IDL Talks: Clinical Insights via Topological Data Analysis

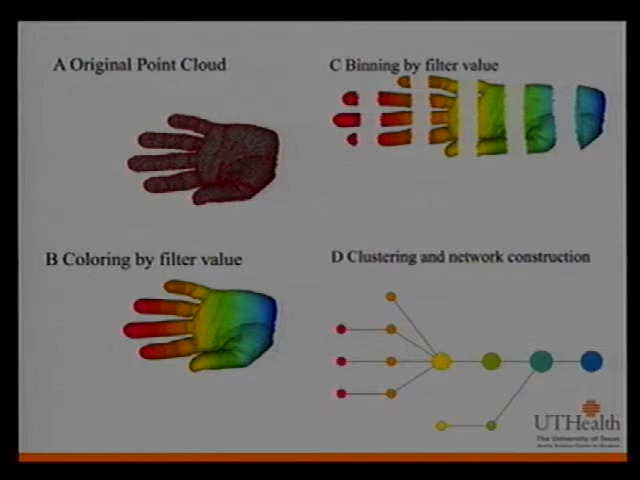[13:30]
and then at the, and that kind of combines to making a set of nodes that actually turns out to resemble a hand. Does that seem to make sense? Okay, great. That must sound smarter than I think I sound.